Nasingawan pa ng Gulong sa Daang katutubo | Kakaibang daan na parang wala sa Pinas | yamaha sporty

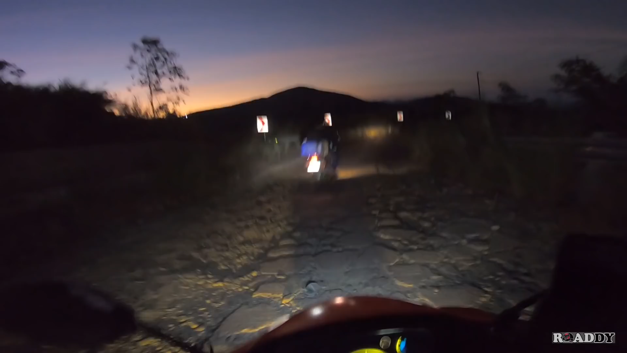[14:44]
Panis tayo sa ano, ah. Sa TMX, ah. Sige, no. Dinaanan lang tayo. Napakalupit naman ni kuya. gusto ko ipakita sa inyo mga roads kung gaano kadilim na dito. Actually mga roads, hindi pa ito madilim kasi nakikita pa natin yung sinag ng araw dito. Paano pa kaya kapag sobrang dilim na dito, di ba?
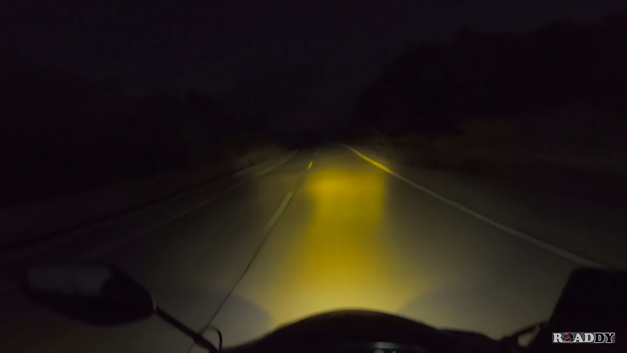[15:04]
So parang nakakatakot talaga siya nang bumiyahe at dadaan dito sa gabi. Yan, nakakatakot dito. Ano kapag may biglang humarang sa atin dito, no? Huwag naman. Anong gagawin natin? Let's say mga roads, galing kayo ng Pangasinan. Tapos sinabot kayo ng gabi at gusto nyo pumunta ng Zambales. At ito yung pinakamabilis na daan. Tapos gabi kayo babiyahe. Ano kayong pakiramdam, no? So, sobra kasi yan eh.